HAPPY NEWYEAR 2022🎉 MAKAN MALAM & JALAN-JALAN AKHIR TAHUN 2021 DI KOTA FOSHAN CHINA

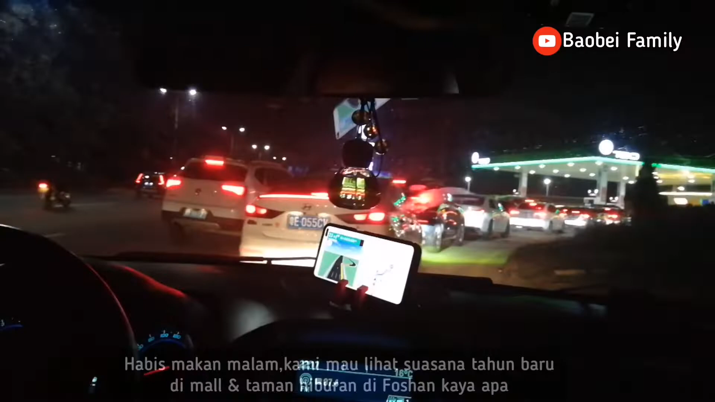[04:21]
Mau isi bensin dulu. Ngantri panjang nih, isi bensin malam tahun
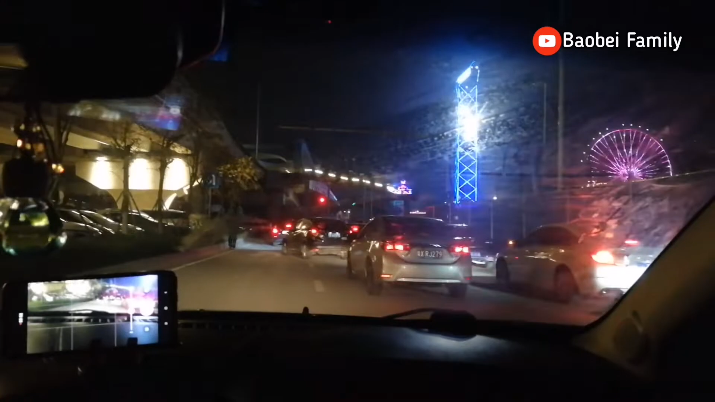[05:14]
Oh iya, jadi. Wah, itu mobilnya sampai gitu tuh parkirnya, guys.
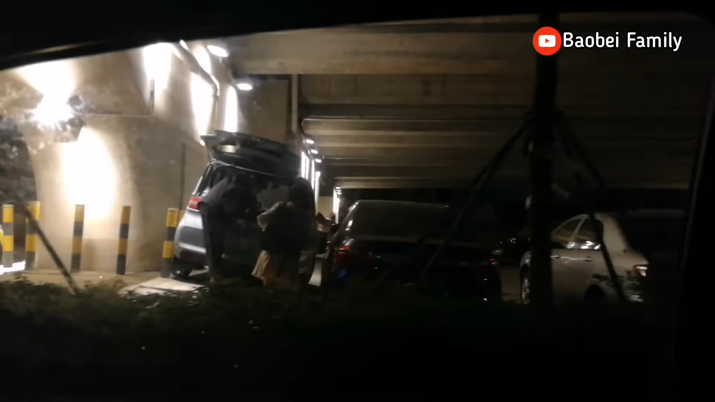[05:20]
Ini parkirnya penuh nih di mana-mana. Ini parkirnya diparkir di kolong jembatan.
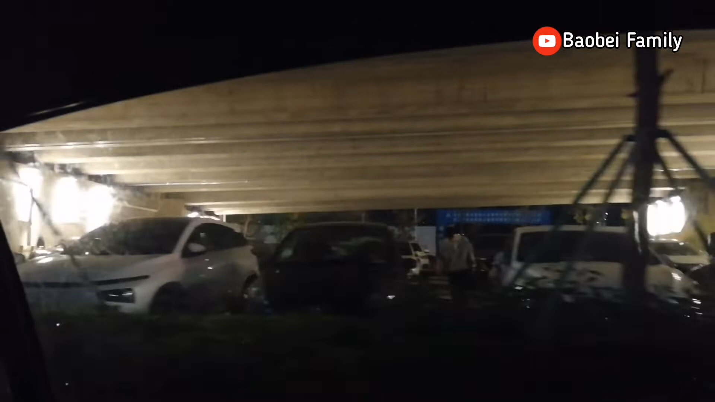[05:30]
Jadi tempat parkir. Masa tuh kan, wow. Tuh banyak orang tuh.
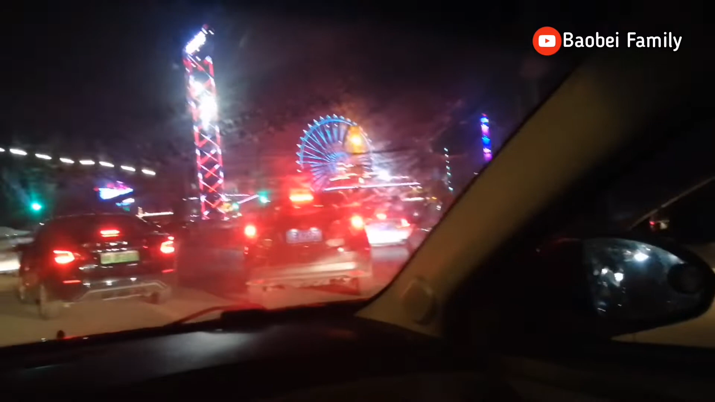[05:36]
Penuh ini nggak dapat parkiran, guys.
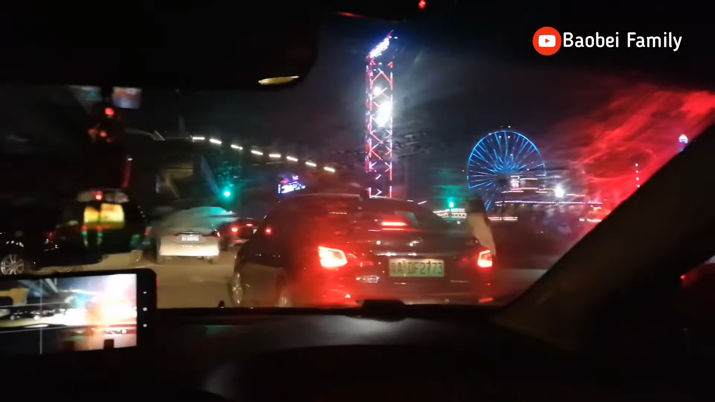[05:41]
Malam tahun baru. Susah cari parkirnya.
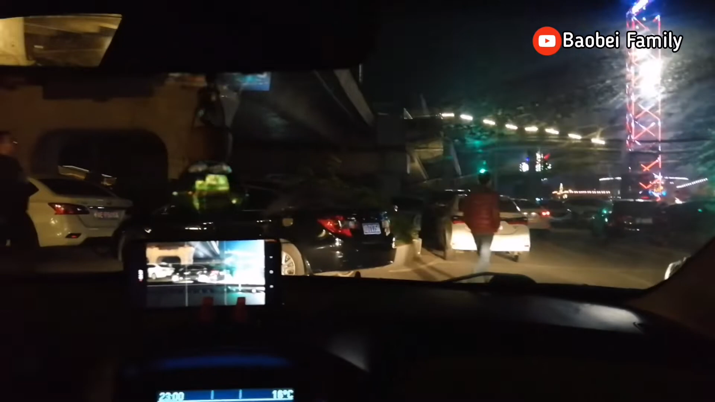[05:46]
Kita parkirnya lumayan jauh dari mall.